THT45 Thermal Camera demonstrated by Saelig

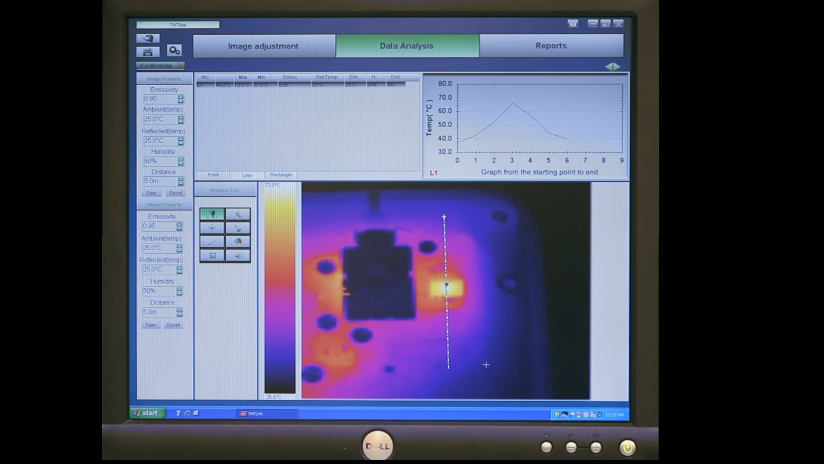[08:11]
So this is an example of how you can use this tool to prove your design or to find faults that you might have not seen. Otherwise it's a lot faster than attaching thermocouples to everything.